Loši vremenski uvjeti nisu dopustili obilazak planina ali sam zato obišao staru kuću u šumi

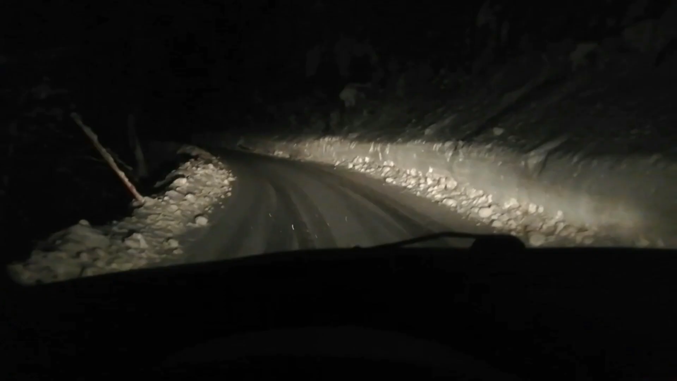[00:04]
Pozdrav svima, joj koliki snijeg. Ja krenim u planine, da li ću uspjeti pješke gore, ne znam. A joj, ovo je nevjerovatno. Pogledajte, to je ralica prošla, gledajte vi.